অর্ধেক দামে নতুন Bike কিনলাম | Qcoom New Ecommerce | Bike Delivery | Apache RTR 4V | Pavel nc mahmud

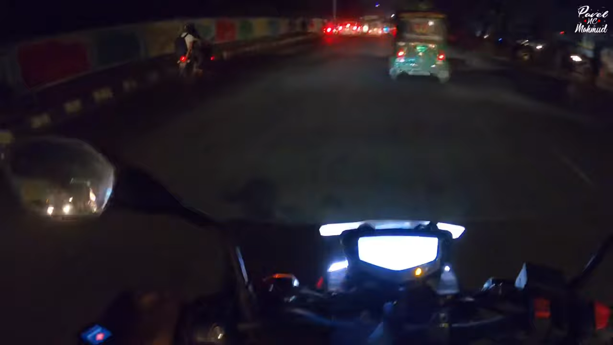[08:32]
आर एमोन एक्टा अभुस्था प्रोती टा रोडे ज्याम तो आसेई
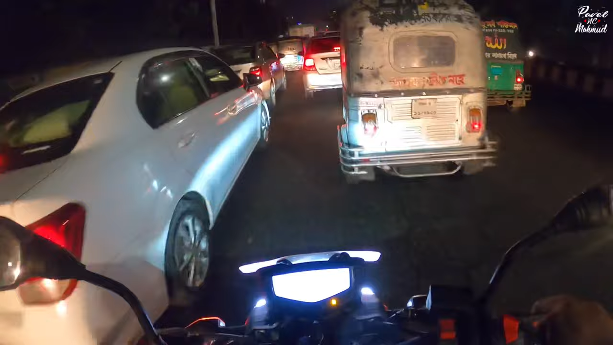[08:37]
एई जे देखुन ज्याम गिन तो एखान ने थेके उशुडू एई ज्याम ता जतरुको
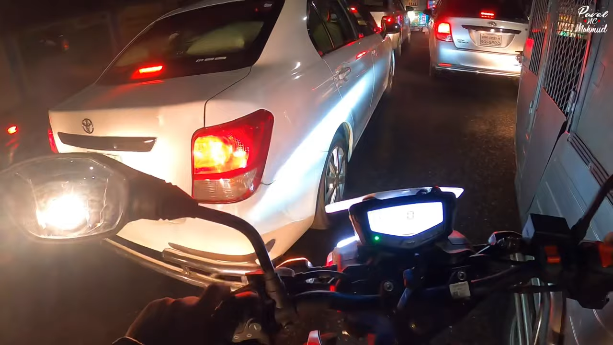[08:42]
मने होच्छे जे एक दम माजार रोड बागापतोली पोड़्जों तो जाई
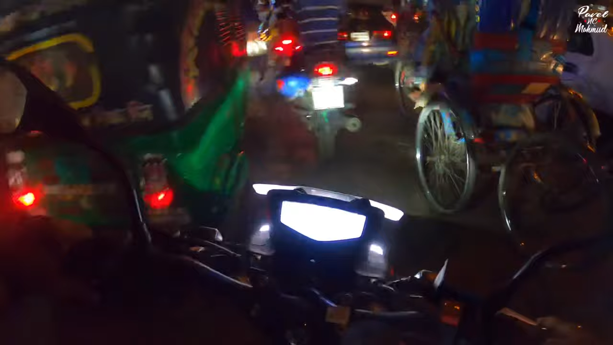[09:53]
फिटोर अबस थाओ खुबी जगन देखते पाच्छें जे अन्येक बेशी जैम एकडम फ्रास्टू लास्ट चोले आश्चे मीरपुर्द दस एर काचा काच्छे तो